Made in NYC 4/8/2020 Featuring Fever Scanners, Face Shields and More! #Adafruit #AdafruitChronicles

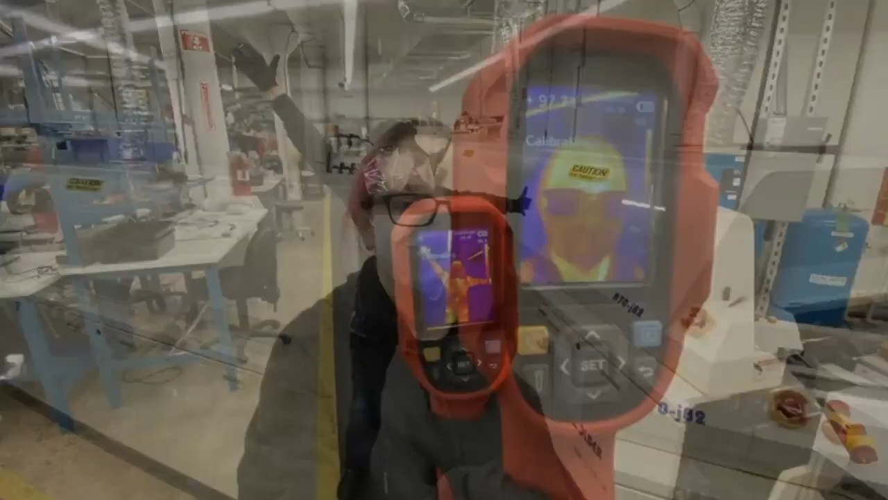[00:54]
It does work. I have a demo of how we're modding these to work with, one, you know,
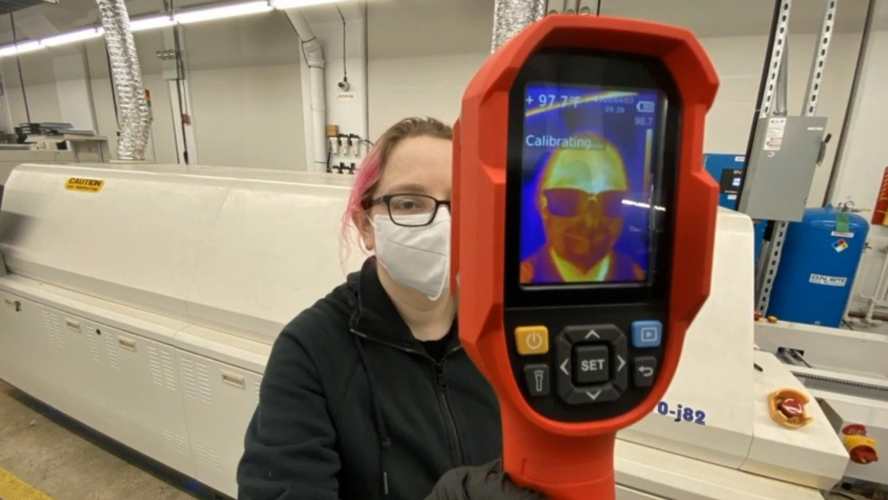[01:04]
On screen: spot 97.7°F
not be Chinese language, but, two, do a little bit more and different things with it. So, here's a video that we shot just, it feels like a week ago, but I think it was yesterday.
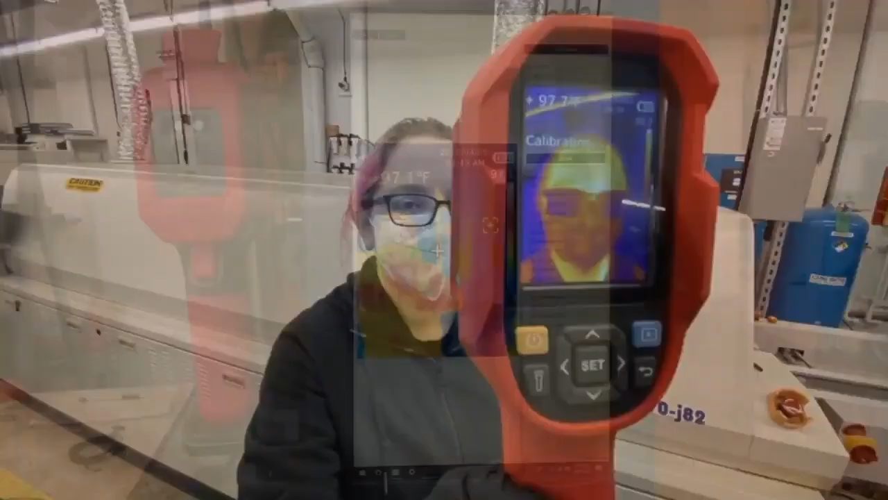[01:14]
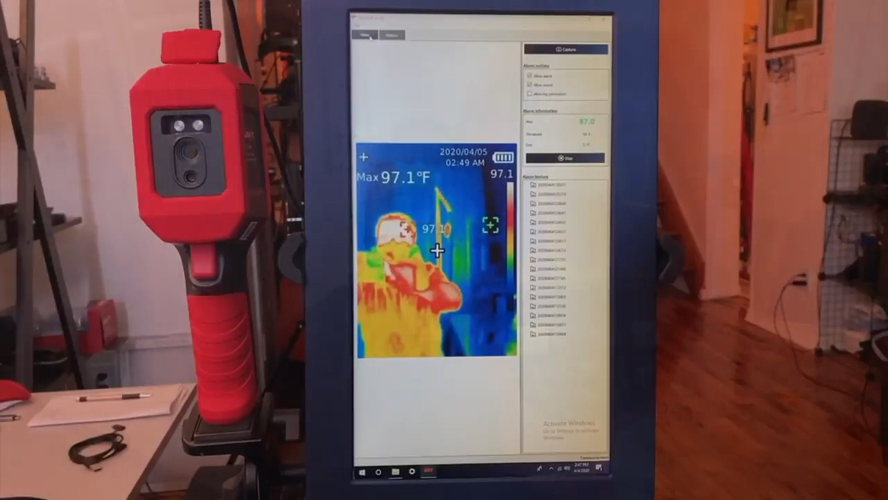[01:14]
On screen: max 97.1°F
Okay, this is what we're working on. These are high-speed fever screeners,
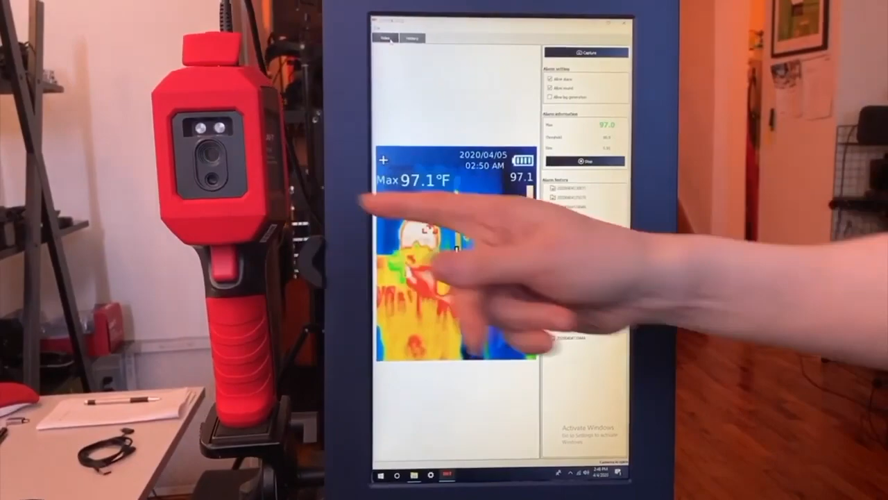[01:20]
On screen: max 97.1°F
and right now it's kind of like this nice stand-alone thing on a tripod. These go at the openings of an office, restaurants, you name it.
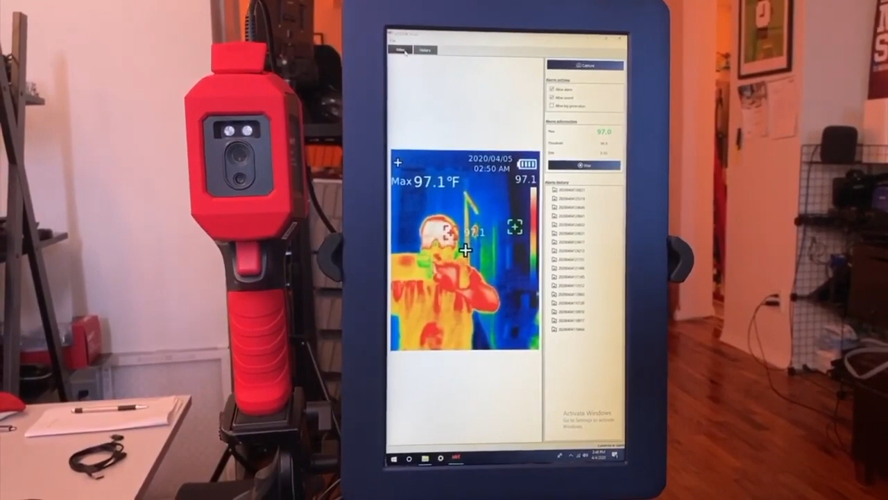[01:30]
On screen: max 97.1°F
And we're going to do a test because we just got everything working, and I have a new sound that'll play when it detects something. So, because neither one of us have a fever, but we do have lunch.
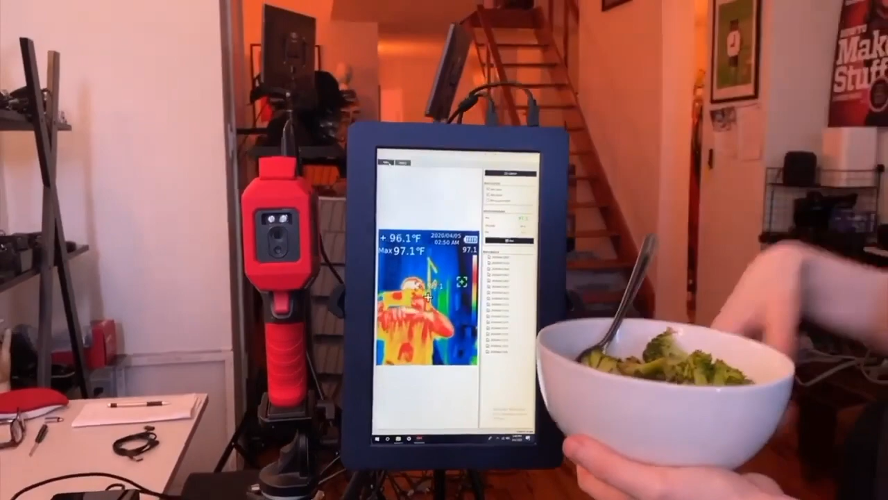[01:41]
On screen: spot 96.1°F, max 97.1°F
So, let's see what happens when it sees ladies' lunch. High temperature detected. Please proceed to secondary temperature fever screening.
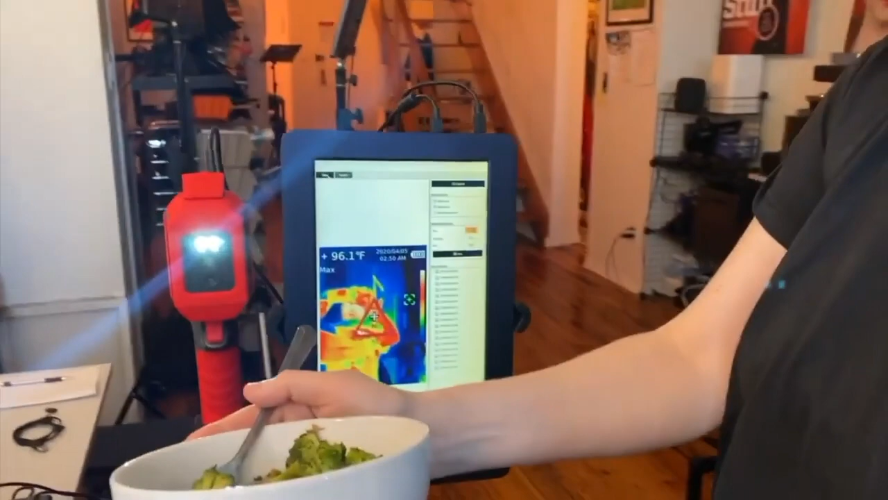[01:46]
On screen: max 96.1°F
High temperature detected. Okay, all right. Please proceed to...
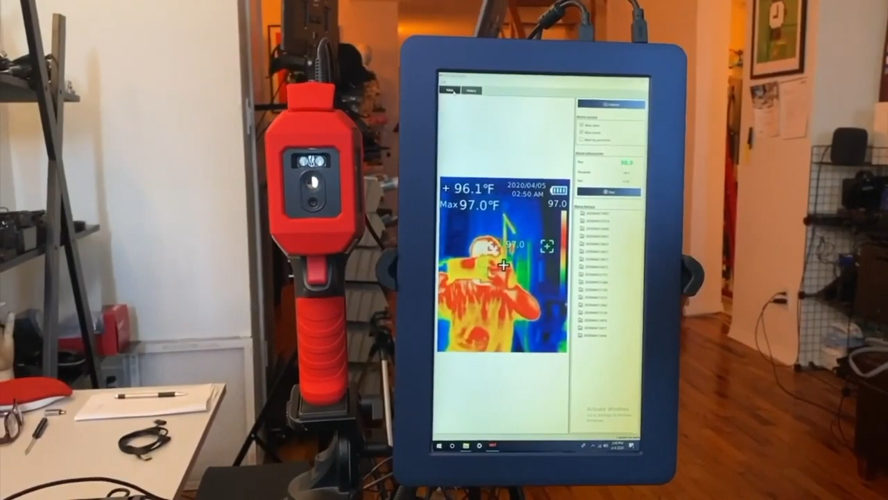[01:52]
On screen: spot 96.1°F, max 97.0°F
Okay, now you have to go take that broccoli for secondary. I know! Yeah. Delish. Yum.
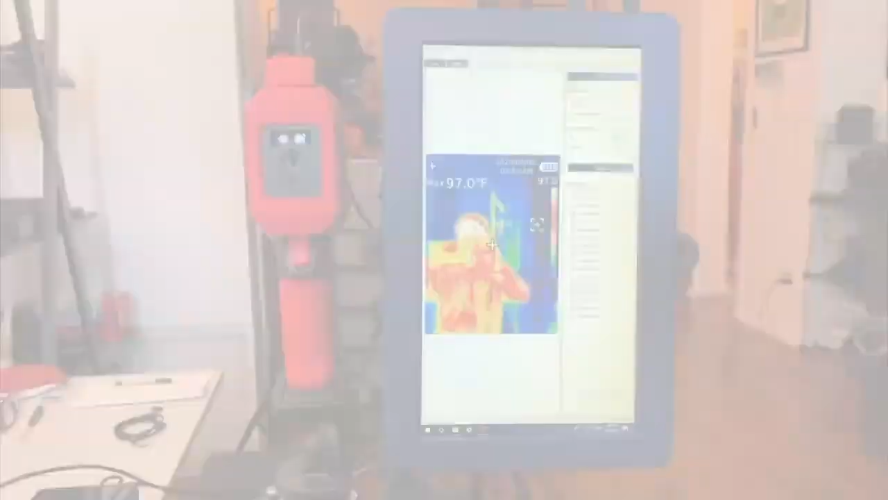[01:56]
Okay, and so, as you can see, this is it here.
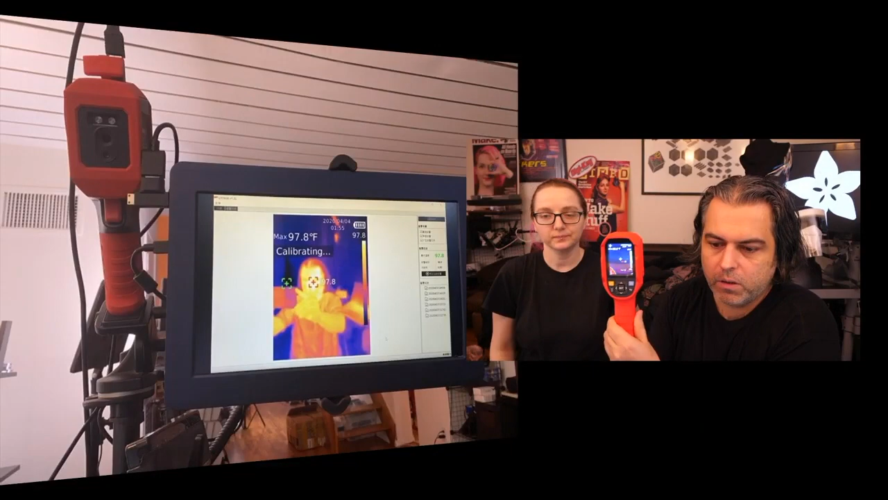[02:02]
On screen: max 97.8°F
I'm going to go to the overhead, and I'll show you what the screen has.
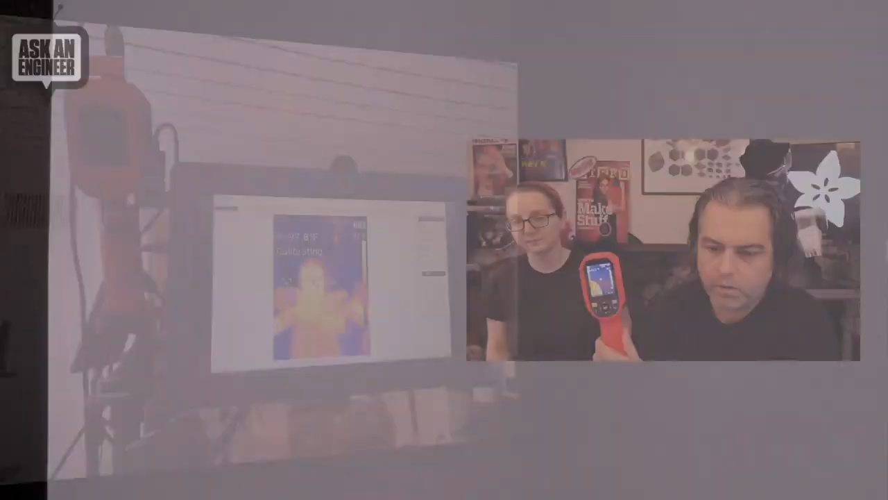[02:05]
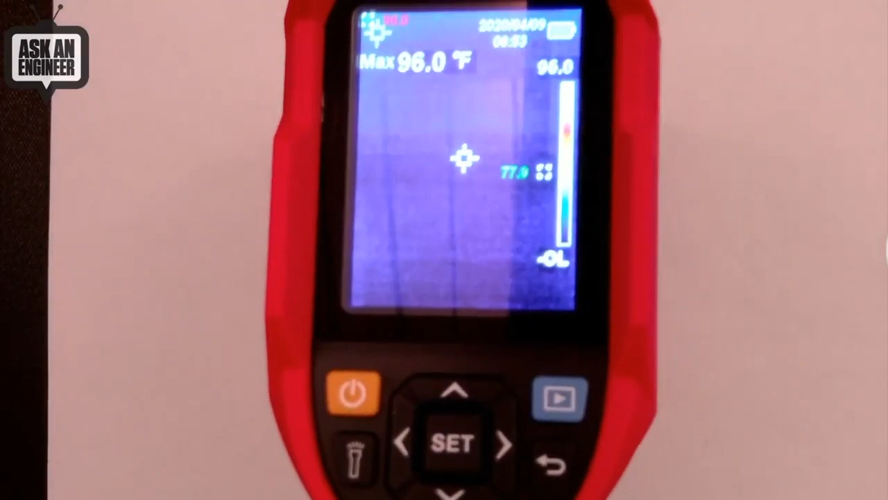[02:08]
On screen: max 96.0°F
And you can see this is the, you know, there's no temperature right here, but then Lady Ada will put a Lady Ada hand in there, and then you can see my temperature.
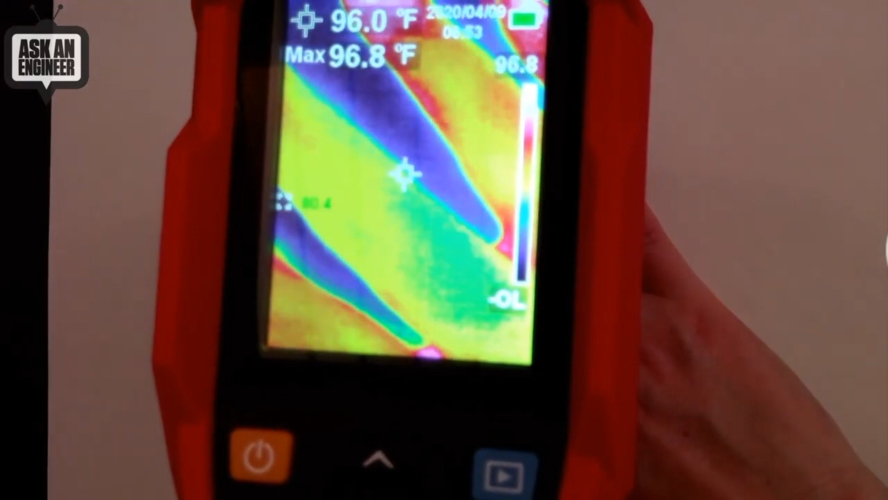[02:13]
On screen: spot 96.0°F, max 96.8°F
96, 97? Yeah. So, that's pretty good.